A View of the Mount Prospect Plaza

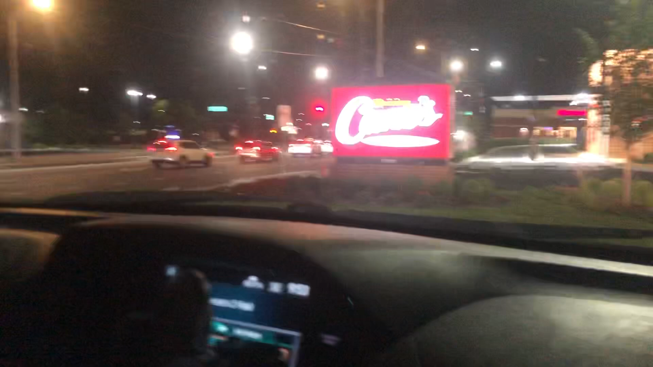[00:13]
there's the Mount Prospect Plaza. And yeah, so ready to go?